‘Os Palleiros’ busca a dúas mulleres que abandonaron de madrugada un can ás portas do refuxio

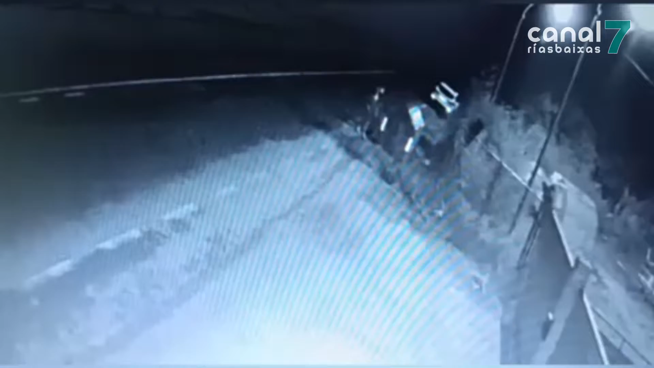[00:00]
O 2022 non comezou con Bopena, protectora de animais os pailleiros de Pontevedra. Na madrugada do 2 de xaneiro, as cámaras de seguridade do refuxo gravaron un novo caso de abandono animal ás portas das súas instalacións.